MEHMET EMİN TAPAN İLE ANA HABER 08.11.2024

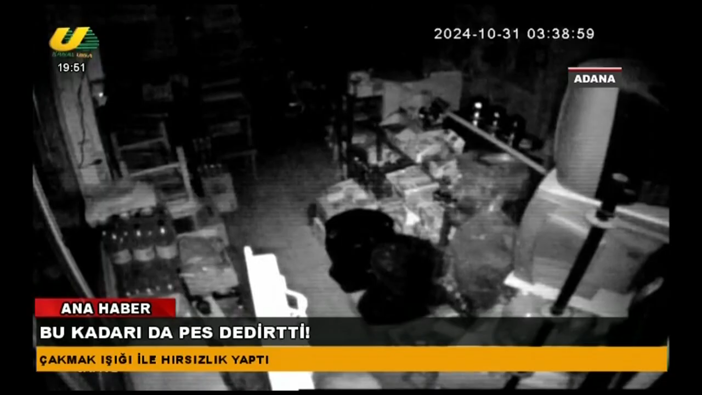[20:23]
Motosikletle bölgeye gelen Caner B. tekel bayinin kapısını zorlayarak içeri girdi. Yakalanmamak için iş yerinin ışığını açmayan Caner B. çakmak yaktı. Çakmak ışığıyla iş yerinde bulunan toplamda 150 bin TL değerinde içki ve sigarayı çaldı. Şüpheli daha sonra geldiği motosikletiyle bölgeden ayrıldı. Bu anlarsa anbean güvenlik kameralarına yansıdı. İş yerinin soyulduğunu fark eden kişi durumu polise bildirdi.